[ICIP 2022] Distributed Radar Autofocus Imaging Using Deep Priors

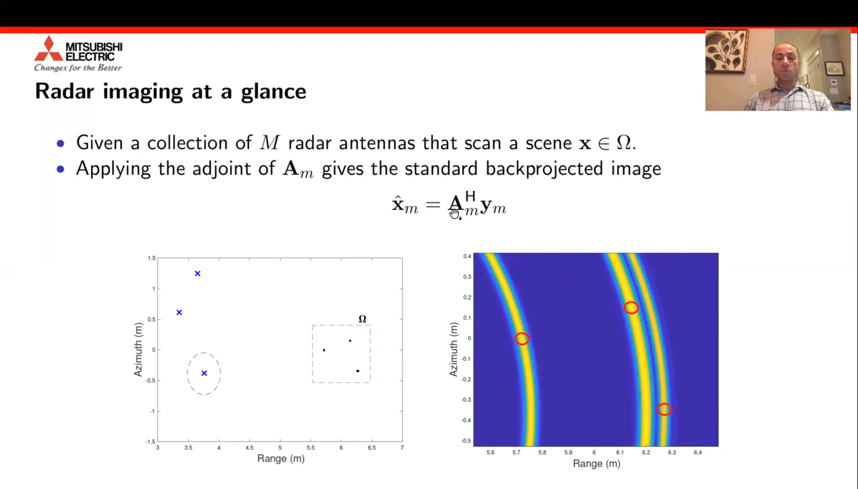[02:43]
And what we see in the figure on the right is that there are numerous candidate locations for the true targets. And in fact, what happens is we see that the true targets are located on these yellow arcs that are represented in the image. Now, when we combine measurements from multiple antennas, like from the three antennas that you see over here, then the superposition of the arcs from each of those antennas would allow us to identify the true target positions
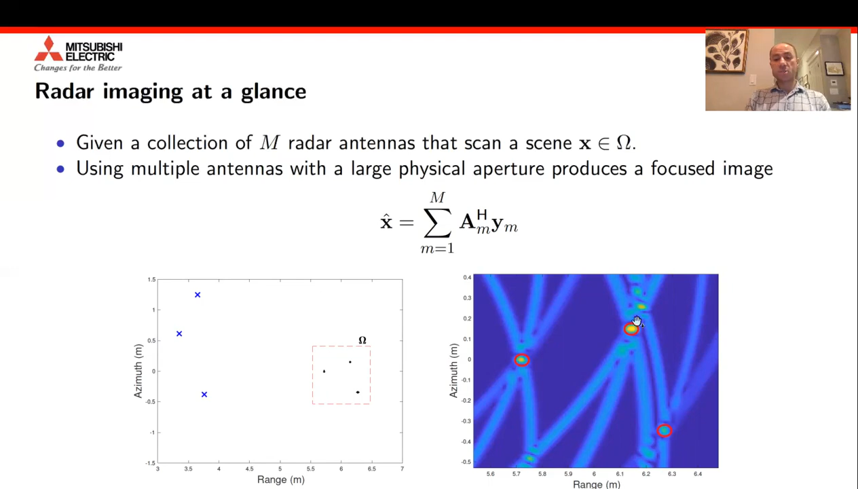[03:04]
as identified by the red circles that we have over here. And this is what a standard back projected image would provide us if the true antenna positions were known.
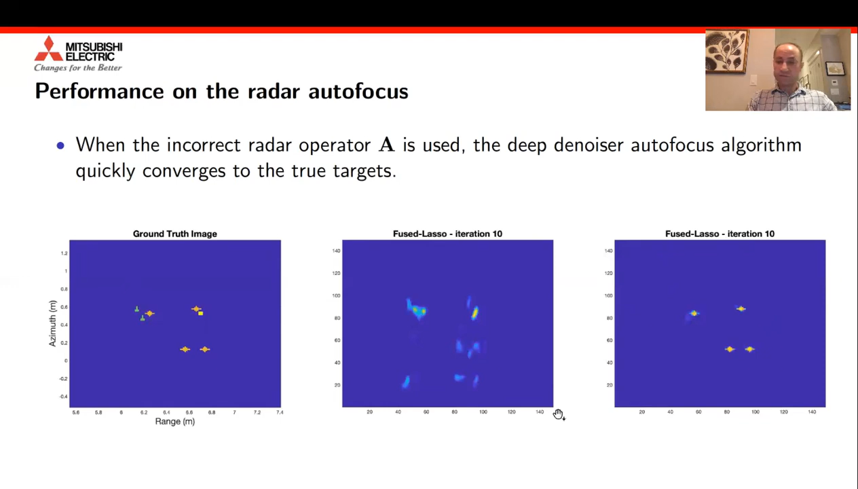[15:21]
This is another target configuration that we're showing over here. Again, the network or basically our algorithm is able to reconstruct the target positions, whereas the fused lasso has a lot of spurious noise. So in conclusion, we have seen that incorporating these deep priors does boost the performance of radar autofocus so long as we apply the deep priors in an informed way.